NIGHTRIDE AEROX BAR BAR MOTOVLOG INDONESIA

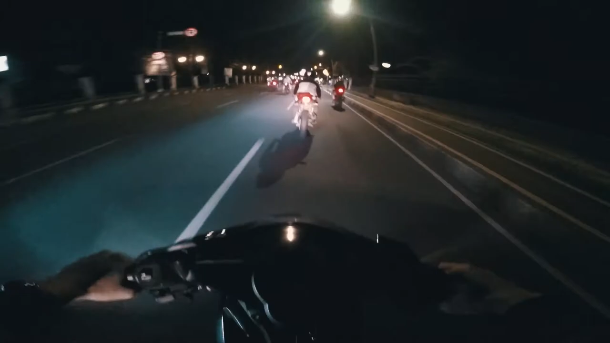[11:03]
gila, rame banget anjir. Rame gila, rame.
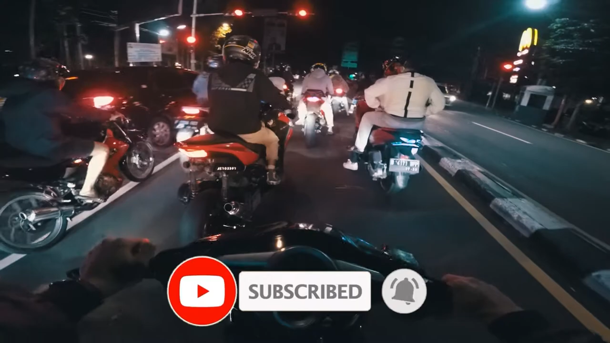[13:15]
Ini orang ngeliatin anjir, serem banget. Saya takut. Adnan, si Ical mana anjir?